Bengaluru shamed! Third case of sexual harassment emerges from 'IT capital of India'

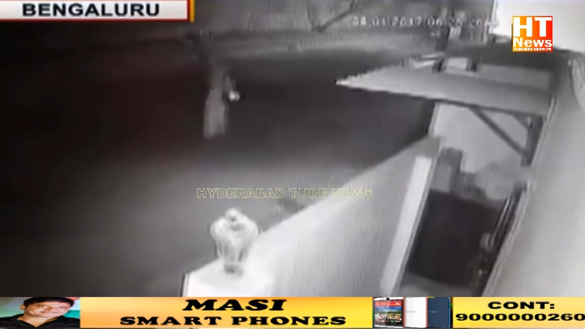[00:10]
नए साल की राद साइबर सिटी बैंगलोर में जो हुआ वो
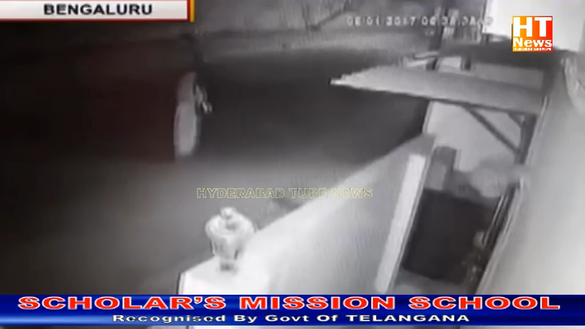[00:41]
बास वाले बस स्टॉप की तरब जा रही थी तब यह आरोपी ने उसका पीछा करना शुरू कर दिया कुछ दूर जाकर उसने लड़की का रास्ता रूका उसके साथ छेड़खा निकरने